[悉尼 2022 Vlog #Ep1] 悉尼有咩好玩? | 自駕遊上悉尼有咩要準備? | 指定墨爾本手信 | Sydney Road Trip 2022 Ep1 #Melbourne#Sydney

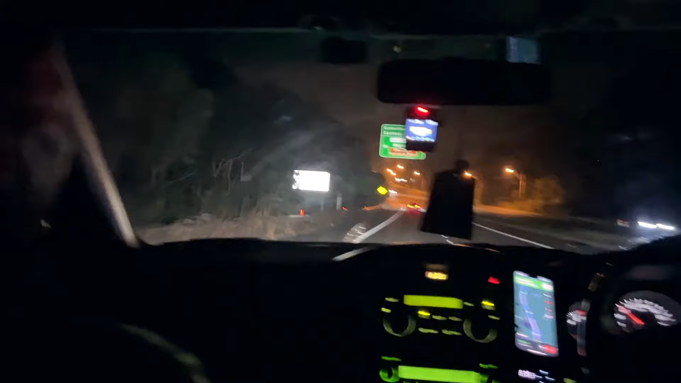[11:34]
雖然說已經見到Welcome to Sydney的路牌了但是這條落山的斜路都很長我想我們起碼走了